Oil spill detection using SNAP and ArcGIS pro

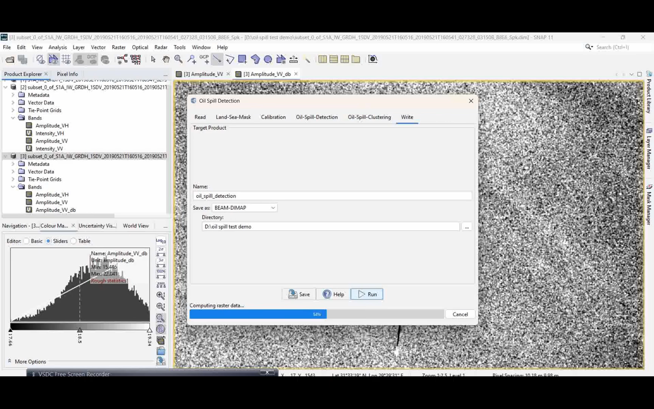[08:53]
this demo that only I will save so simply click on the run so it will take a few minutes time to finish this process so we have to wait for the results should come okay so once the result will come we will going to show you the results okay so as of now this is done successfully so let's see the results so
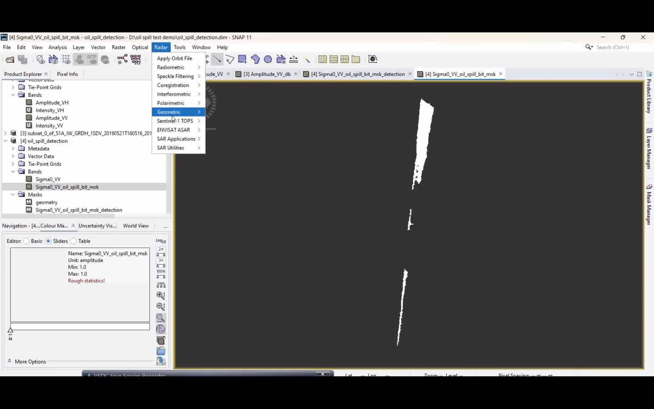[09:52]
you can save this you can do this what I said the geometric terrain corrections is need to applied over this image okay so you can go for a geometric terrain correction range Doppler terrain corrections okay so that's what we need to do it over the data okay so let's
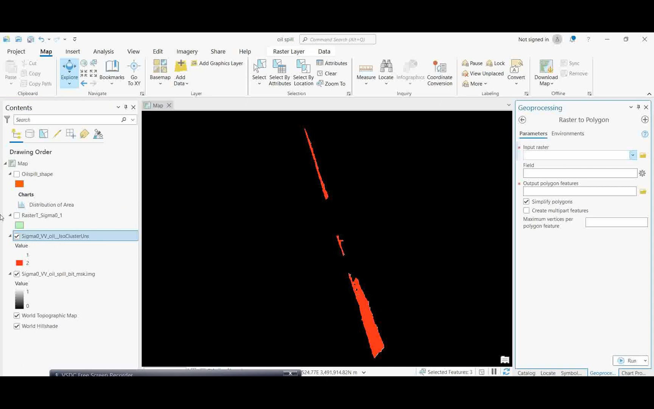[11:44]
in a raster so once it is a raster okay so you need to go to the raster to polygon conversion okay so you need to give input of this okay so once it is converted it's a polygon okay so then you can go with this polygon use
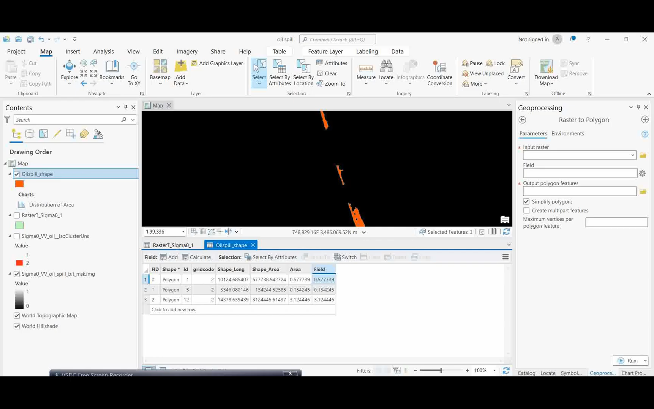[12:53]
the more you can go for it so this is way you can calculate the square kilometer area of that particular oil spill that's all from my side so if you like this video please share this video to others and give your comments thank you you Thank you.